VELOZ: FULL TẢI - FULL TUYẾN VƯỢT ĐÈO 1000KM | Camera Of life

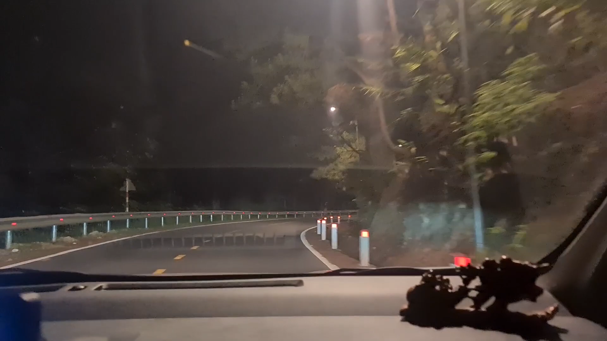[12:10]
do là đoàn mình vừa đi vừa ăn uống nghỉ ngơi ngắm cảnh cho nên đến đèo Ren bây giờ đã tối.
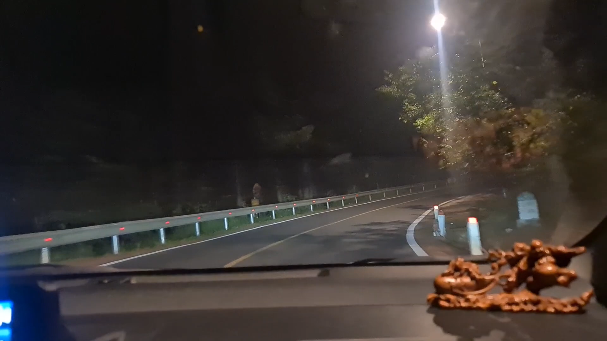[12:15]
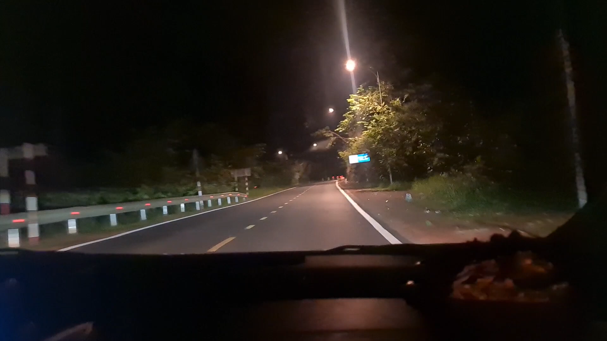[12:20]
Bây giờ mình thử cái cảm giác chạy đường đèo mà vào ban đêm thử xem nó như thế nào ha. Đều hiện tại thì vẫn có đèn đường nên là chạy cũng khá là dễ.
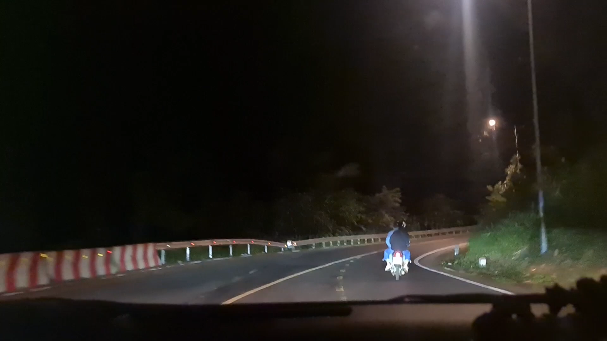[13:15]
80 chắc hết ngoằn ngoèo ha.
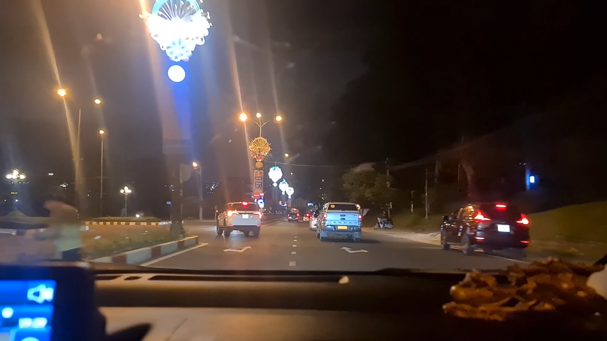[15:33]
Bây giờ bến xe về. Đó, bến xe liên tỉnh Đà Lạt đó. Bến xe khách. Ôi, kết thúc đèo là vào thành phố liền.